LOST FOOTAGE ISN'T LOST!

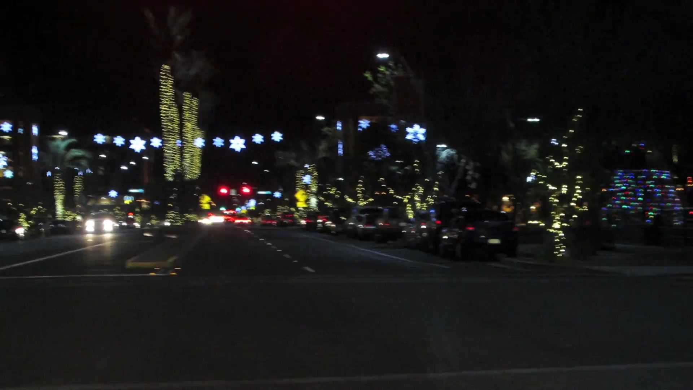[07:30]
I'm like in awe, which is silly because it's Arizona Avenue. They've like been working on Arizona Avenue and they've been trying to make it look, you know, a lot. Oh, there's a Christmas tree. They've been trying to make it look, you know, a lot nicer than it used to look. And they've really been doing a great job. It's like shopping all over there and